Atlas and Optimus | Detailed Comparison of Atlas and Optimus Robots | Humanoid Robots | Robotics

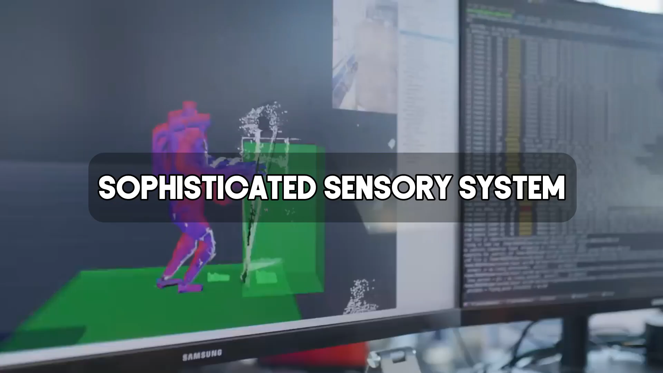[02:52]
Atlas is also equipped with a sophisticated sensory system,
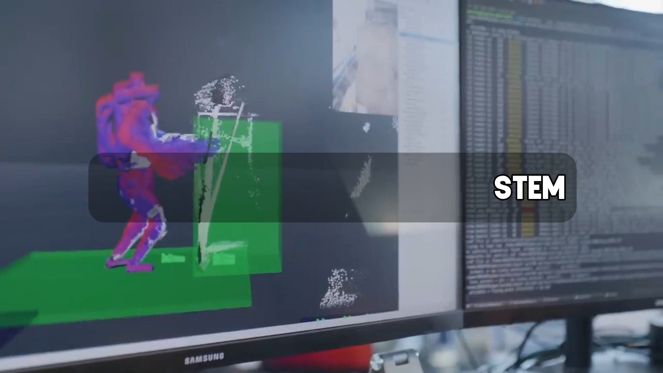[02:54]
using a combination of cameras and LiDAR to navigate its environment with precision. Picture this. Atlas races across a rough terrain,
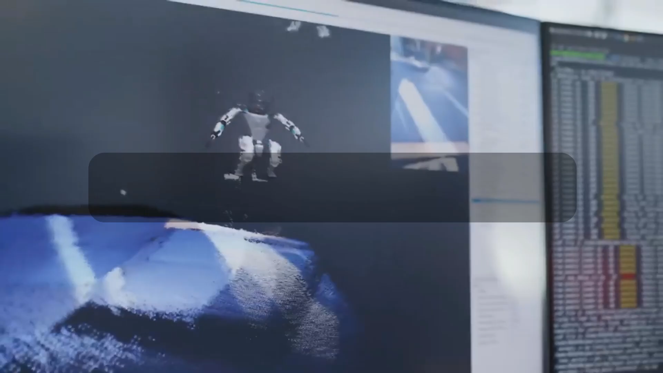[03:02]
its cameras feeding real-time data to its onboard computer, while the LiDAR system maps out the path ahead.